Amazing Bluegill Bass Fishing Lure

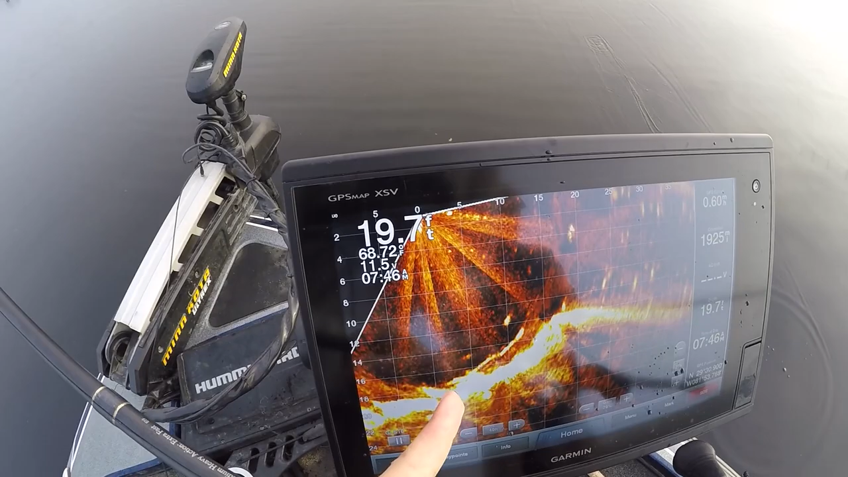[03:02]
On screen: depth 19.7 ft
We're in the deep creek channel. Dude, look at all of them down there. You should tell him.